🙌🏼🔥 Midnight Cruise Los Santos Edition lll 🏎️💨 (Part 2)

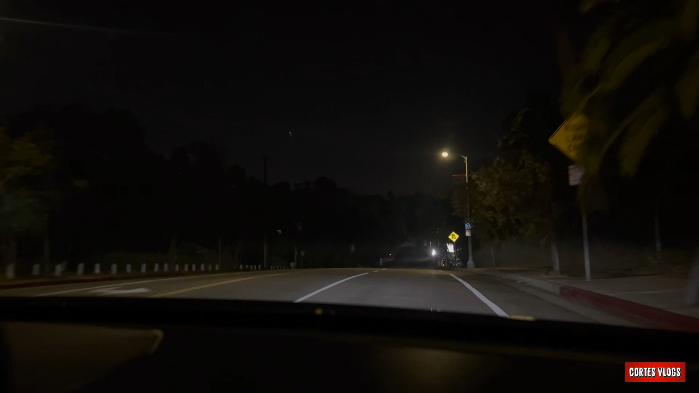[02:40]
They were like slow. I don't know why. But yeah, we're basically here.
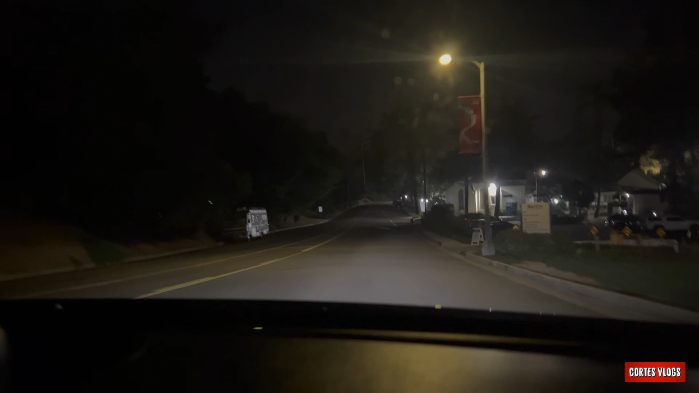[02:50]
See what happens. See if there's other cars that meet me. My homie said he was gonna meet me here at the midpoint, which is here. Hopefully he's already here. The homie Will, you guys remember the boy Will? Yes sir, we might see him tonight, so stay tuned for that. The boy Will.
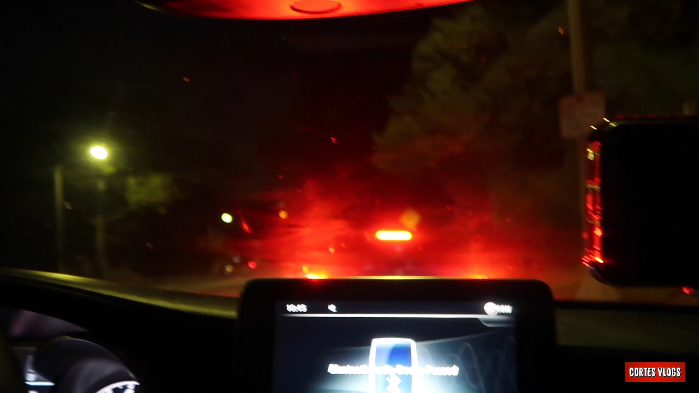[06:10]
We lined up with everyone else that's here. So everyone else you guys see right here that we just showed you guys, they weren't part of the cruise.
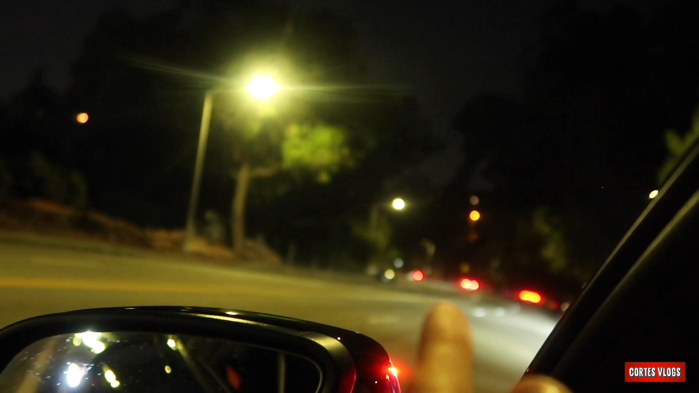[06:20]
They just came to the midpoint because they were too fucking lazy, did not want to waste their fucking gas or money to mob it to the first destination. So instead they're like, it's too far. We'll do midpoint and then we'll take it to PCH, you know, to the final destination. So they're still gonna cruise, but they didn't get the full experience. They just did the midpoint to destination, not from the starting point, you know? But it's all good though. You see, you hear the cars, everyone's pulling up. But if you guys really, really think about it, I was the first.